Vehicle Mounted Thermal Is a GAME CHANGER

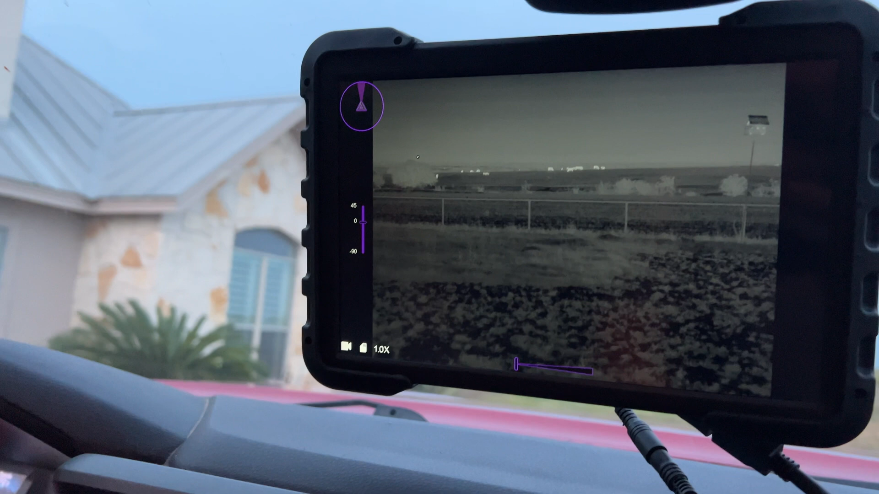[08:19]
There is not an on and off button on the camera.
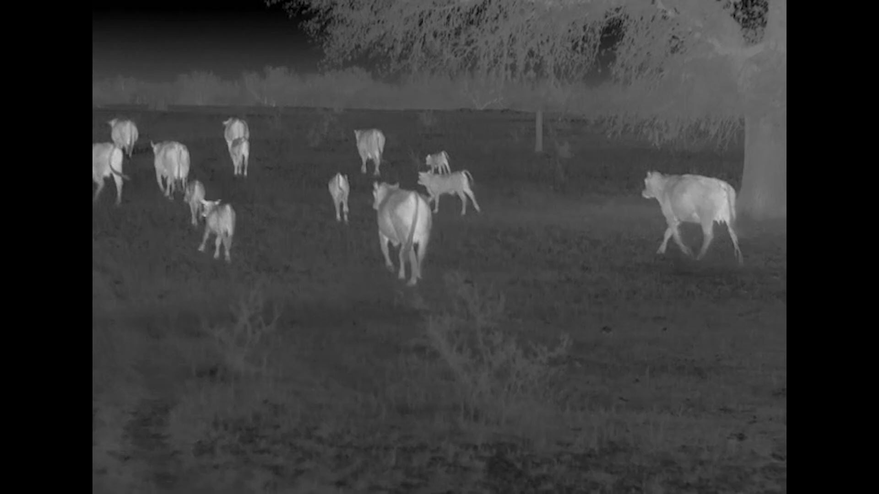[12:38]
That's why it's important that you want to line this up, kind of center it on your vehicle and make sure it's pointing straight.
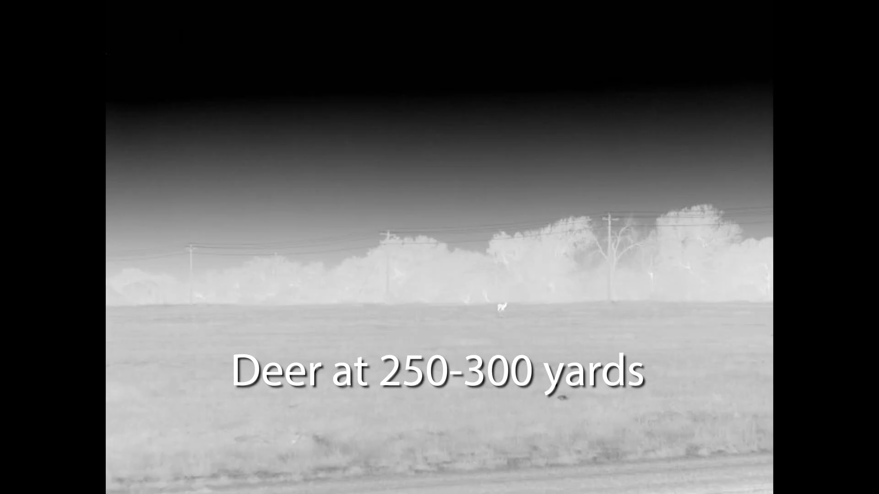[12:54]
Now in terms of recording, it has a built-in micro SD card. I briefly mentioned that earlier. Um, the file sizes are very small.
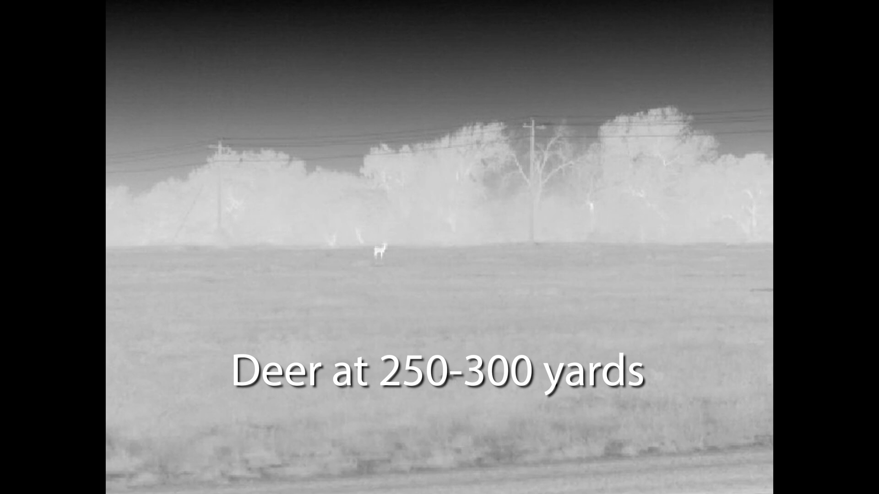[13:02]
It's a 640 core sensor. So it's basically a 640p image. So you don't need a super massive card.